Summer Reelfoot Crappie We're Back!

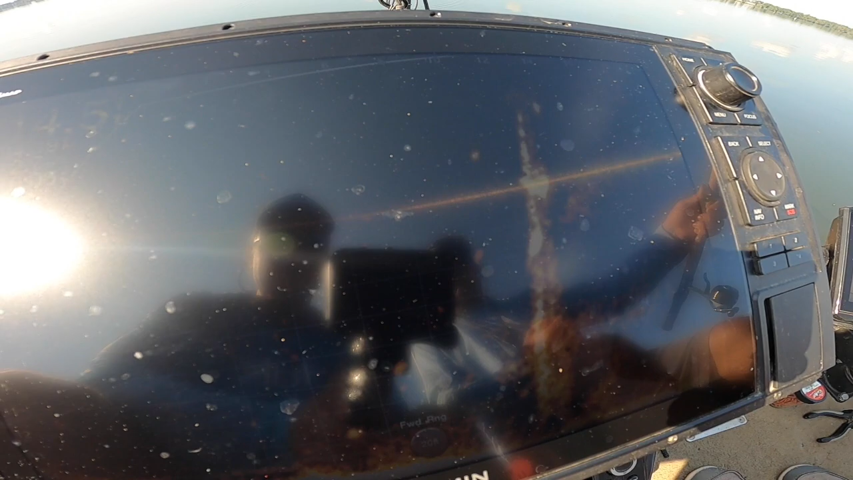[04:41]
there it is there's the movement boom biggest one of the day good fish
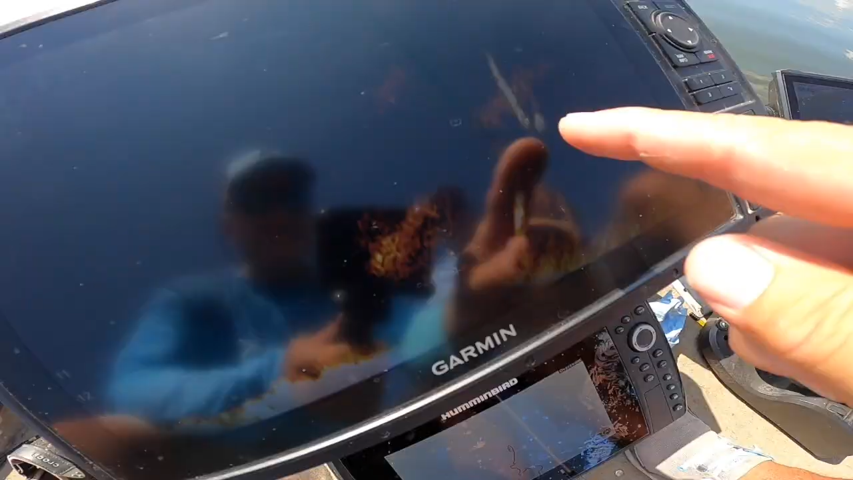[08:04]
here's that milwaukee check it out we need to be selling those look at this folks good fish right here hopefully you guys can see that there it is good mark right there there he is here he comes yes there it is